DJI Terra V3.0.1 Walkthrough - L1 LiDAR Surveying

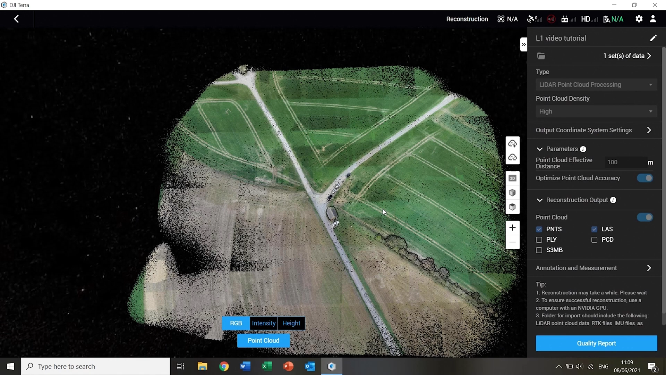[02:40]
If the camera on the L1 was turned on, the point cloud will be shown in real colour. The points can also be displayed by intensity or elevation.
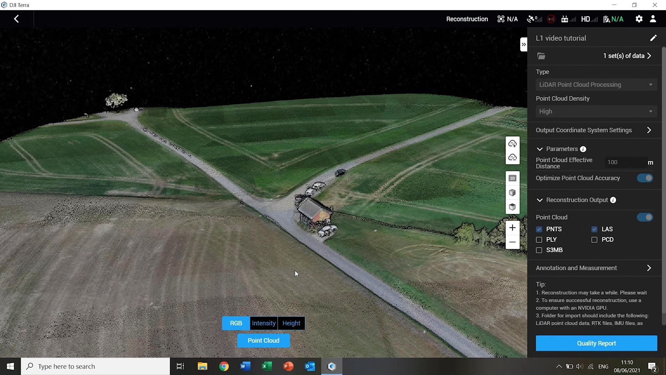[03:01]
Annotations, point coordinate queries and length, area and volume measurements can also be made.
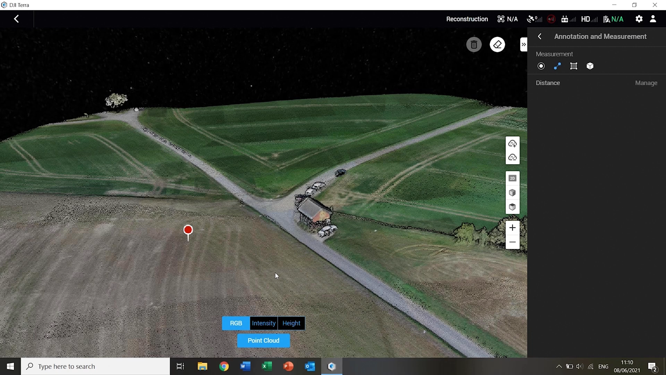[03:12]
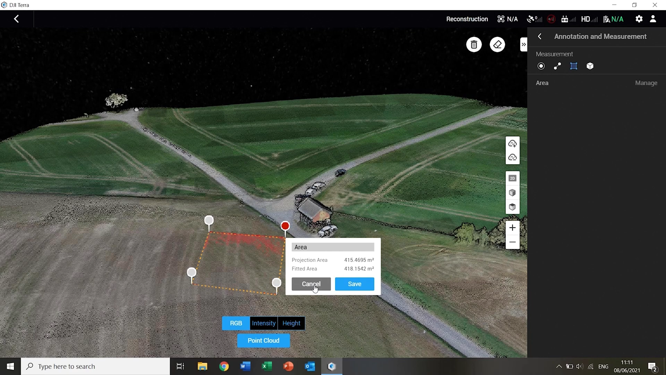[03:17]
Finally, a quality report can be generated, although this contains limited information at the time of recording.